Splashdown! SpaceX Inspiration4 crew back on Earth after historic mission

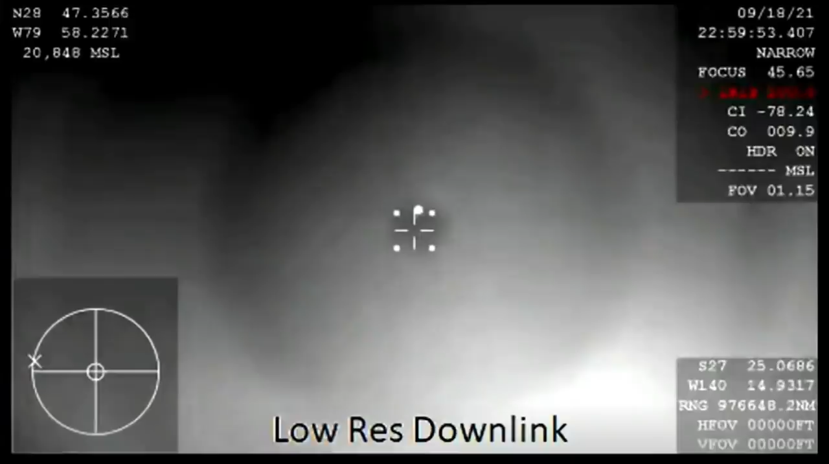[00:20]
So yeah, a couple minutes left of the blackout period.
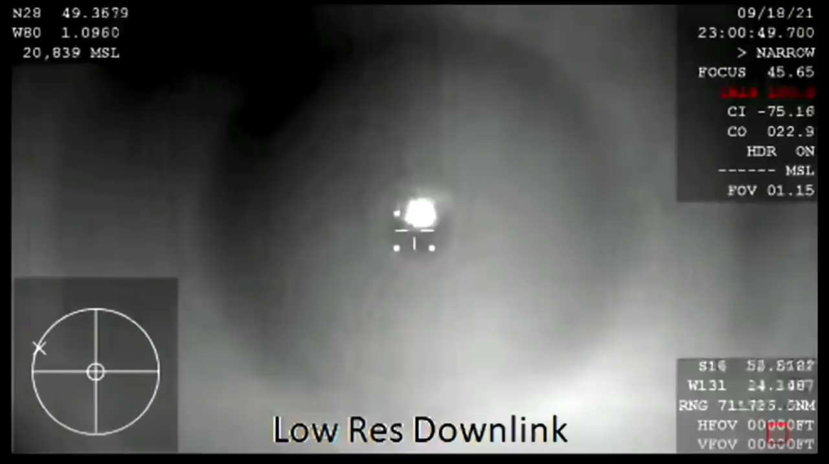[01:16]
Expect nominal altitude for drogue shoot deploy. And those comms confirm that we have regained comms with Dragon. And they're getting ready for drogue deploy here shortly.
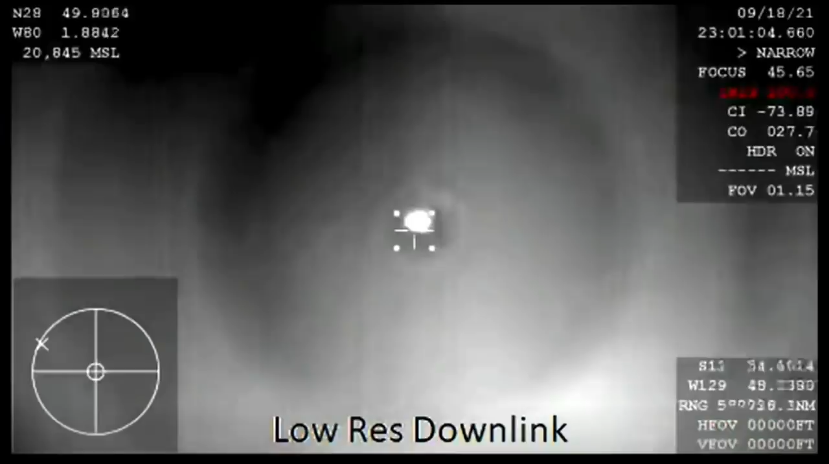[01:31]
Yeah, I love these tracking shots. Again, that is Dragon in the center of your screen. We've got visuals of it. And we're expecting drogue shoots to deploy. And then the main shoot shortly after that here in a couple of minutes.
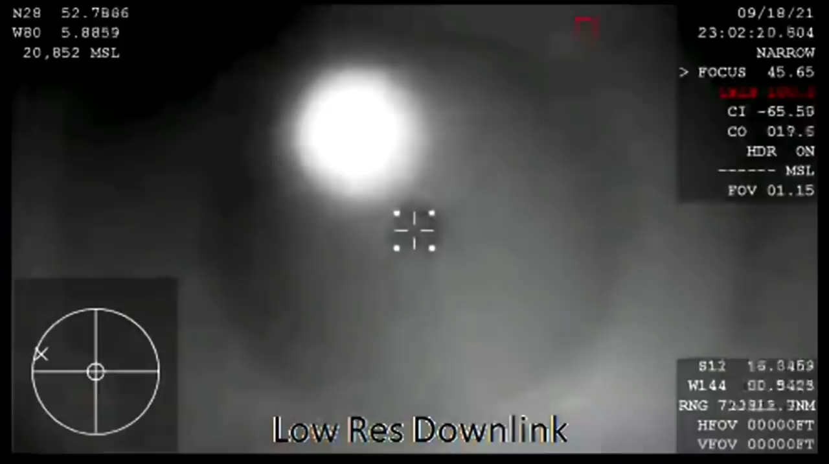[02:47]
That was what the core mentioned there.